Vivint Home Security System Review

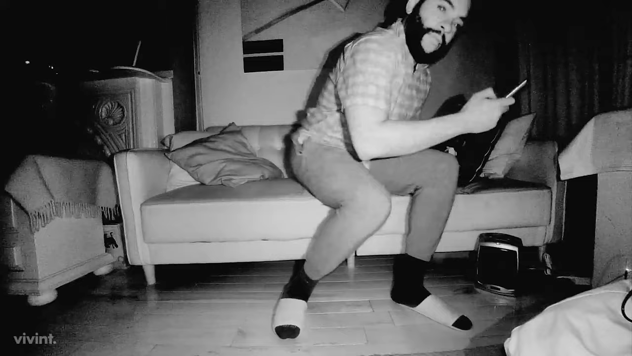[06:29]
No matter day or night, you're going to get a nice live stream or recording.
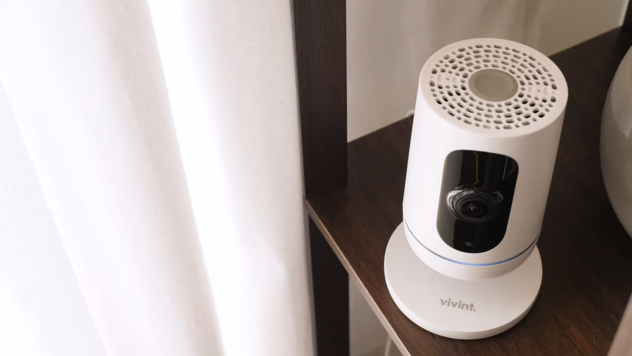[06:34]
Speaking of that recording, it's going to detect motion and take 20-second smart clips whenever that happens. When it comes to the outdoor camera with Vivint, you're going to get 1080p high-definition video with a 4K sensor.
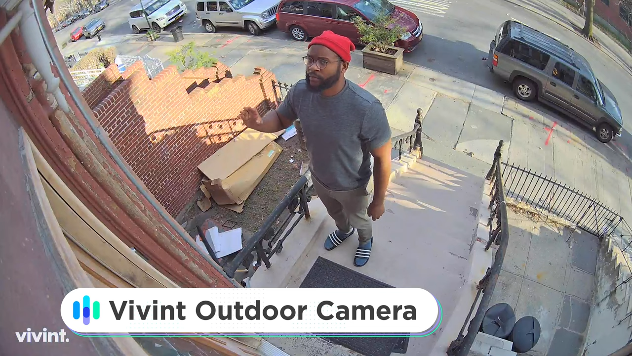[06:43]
You get a 140-degree field of view and a 55-foot night vision capacity, which I've seen in my own case.
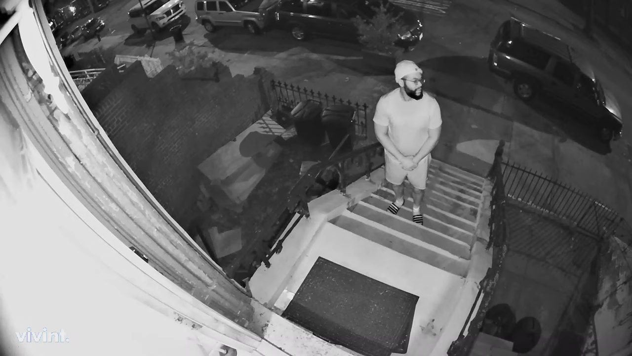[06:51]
I can really see pretty far in the dark. On top of that, it has a smart sensor capability, which means that if someone's looking around your home,